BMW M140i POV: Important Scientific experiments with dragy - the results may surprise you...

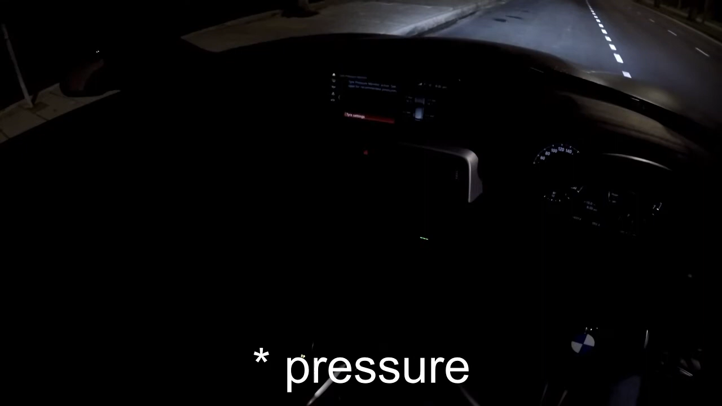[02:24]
has gone up from 2.1 to 2.2 on all four tires